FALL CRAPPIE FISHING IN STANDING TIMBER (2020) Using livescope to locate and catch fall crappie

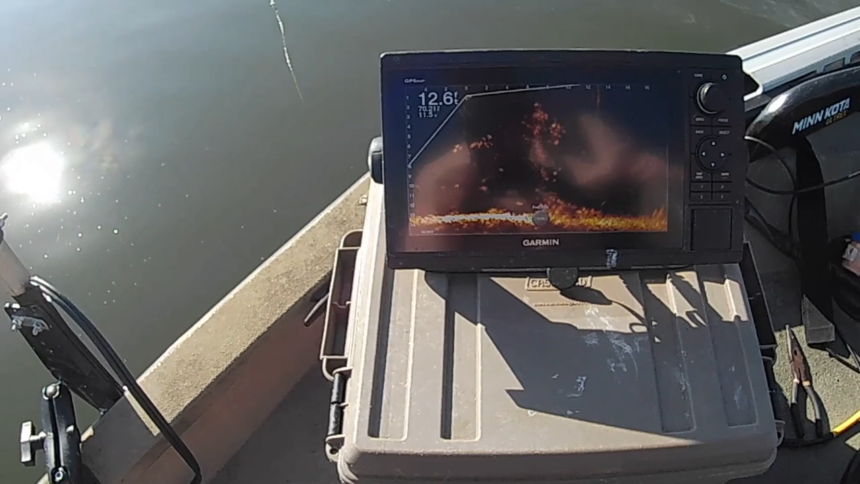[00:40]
down there close the base of it we're going to set it down there toward the bottom of and see what happens see if there's anything down there when
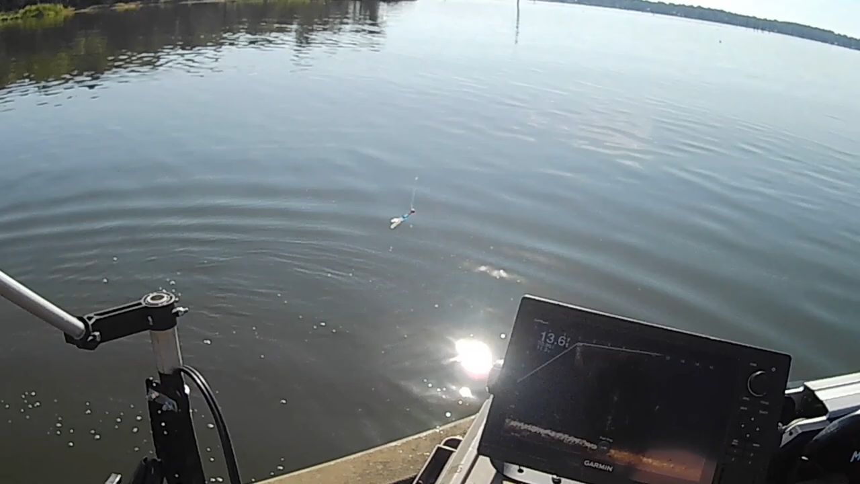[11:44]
You get this jig around them, man, they're going to eat it.
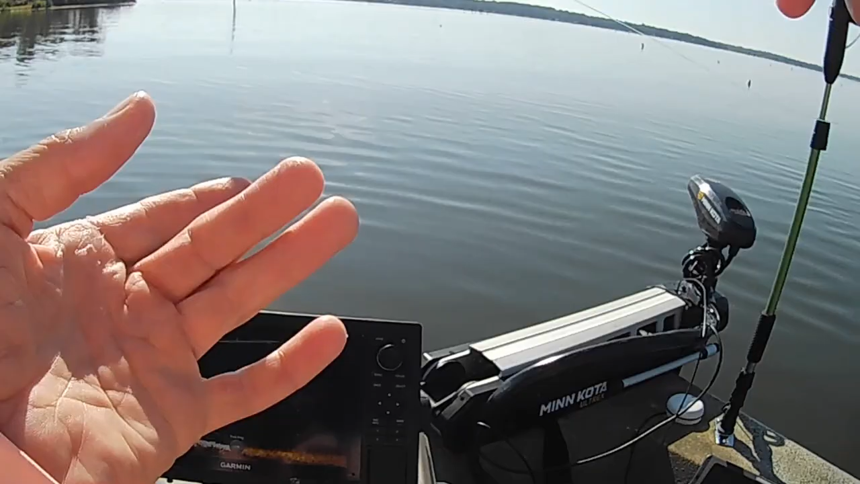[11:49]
Look at all the fish glistening on that tree right there.
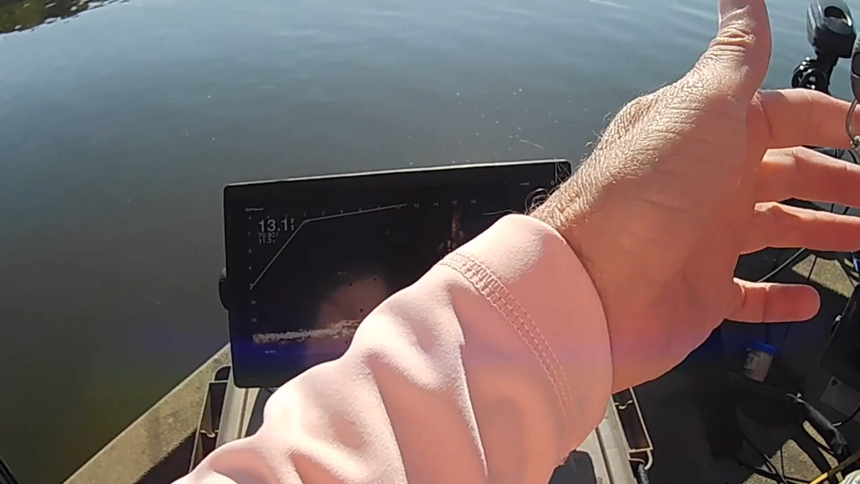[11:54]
I mean, they're down there. All kinds of fish in there. Large mouth, crappies, all kinds of drums, catfish.
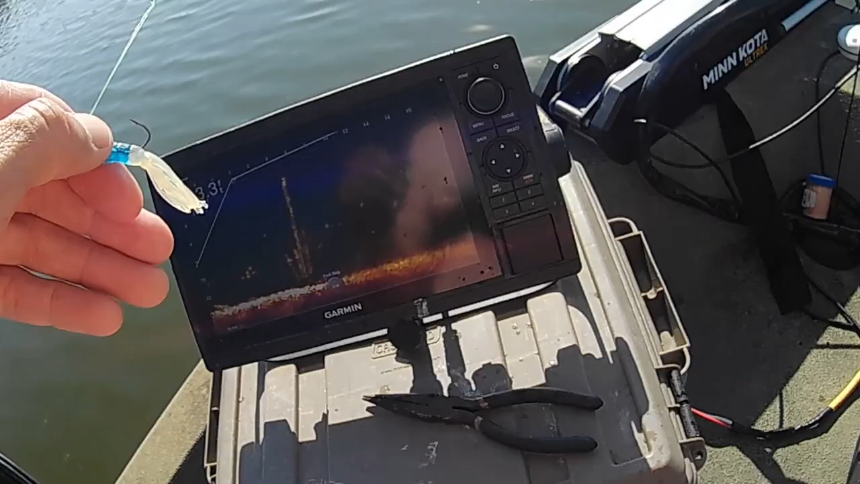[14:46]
Some of them you'll find groups of black crappie. Some of them there's a few white crappie down in there. These are easier to catch than those out in that deep water, man. I'm going to tell you.
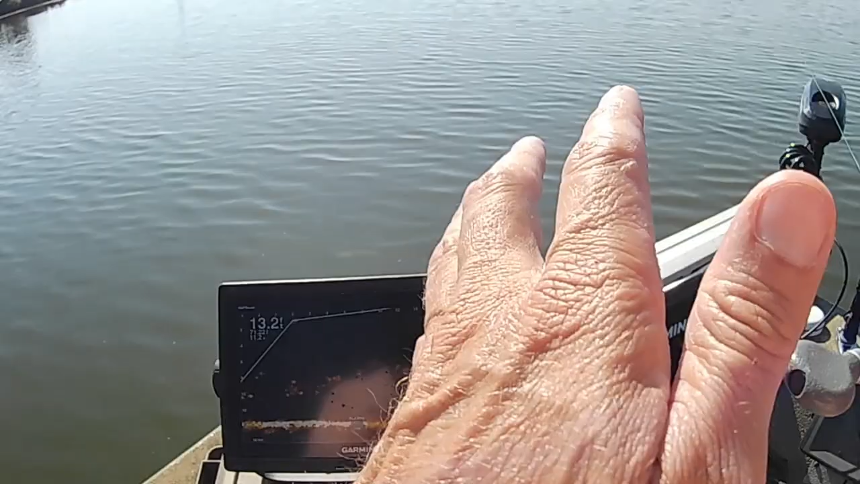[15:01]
These, you can really see your jig well, especially if you're just learning to fish with the live scope. You can see your jig well. Their fish are very aggressive. It's not a light bite by no means. There he is. You just drop it on them and they get it.